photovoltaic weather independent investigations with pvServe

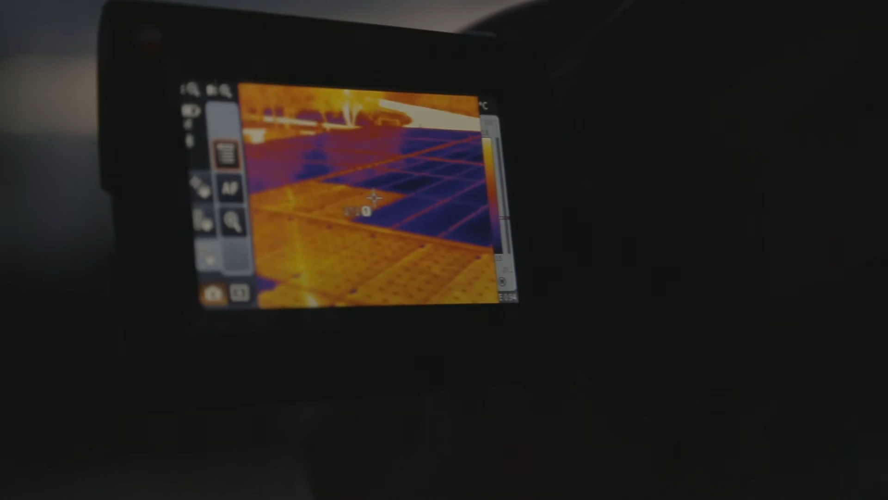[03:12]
We can easily see here that some areas are much cooler, though strings in the back do not have current running backwards through them.
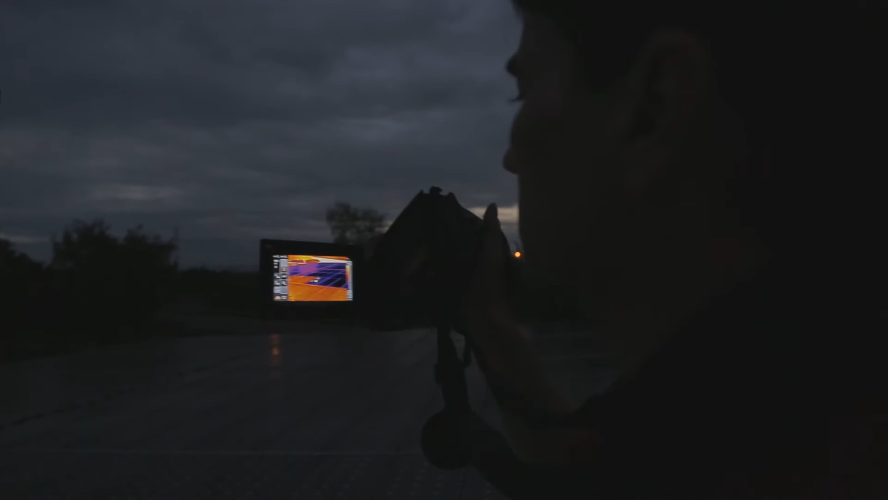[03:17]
In contrast, the front string has current running backwards through it, and it's warm.
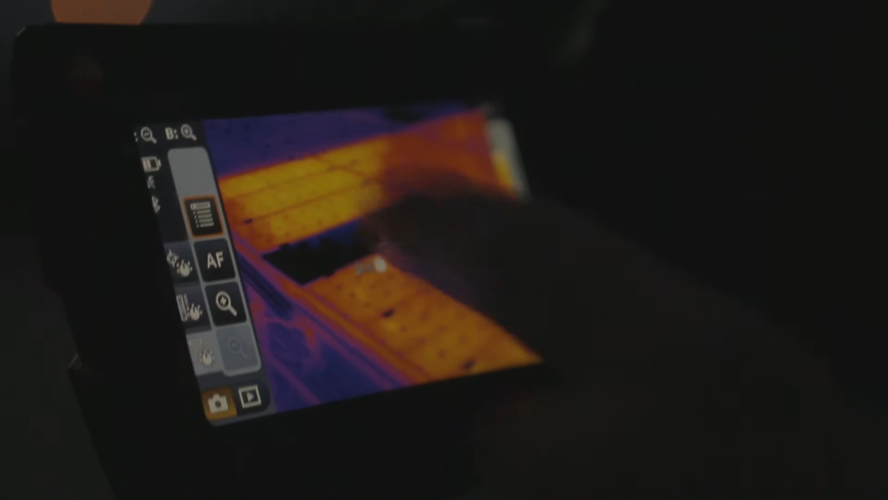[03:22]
You can clearly see where the individual panels are. You can also clearly see that this string under investigation has a defective panel.